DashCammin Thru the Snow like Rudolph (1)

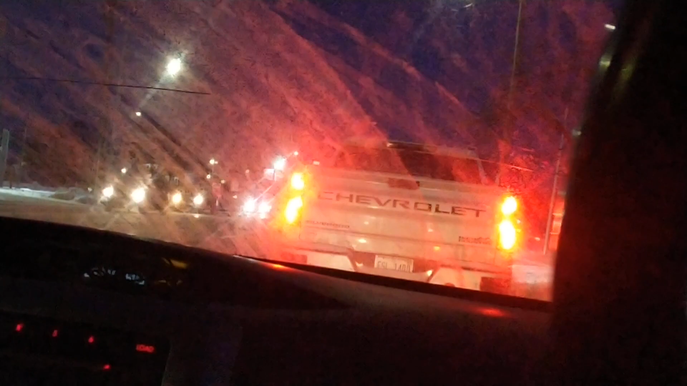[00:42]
I don't know if that's good or not I got my pole in the way that little polar pole is in the way blocking some of it
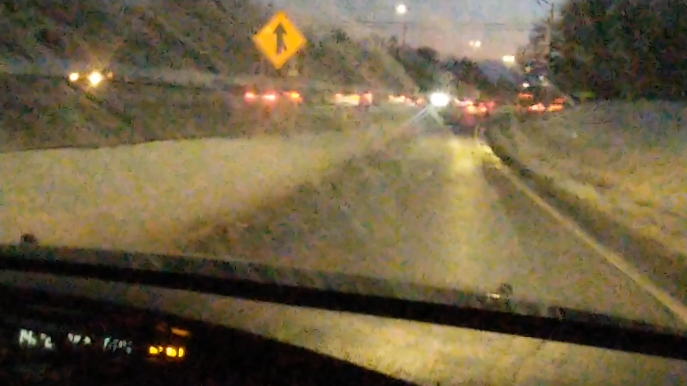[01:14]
entrance ramp nine mile let's go blast this guy ain't letting up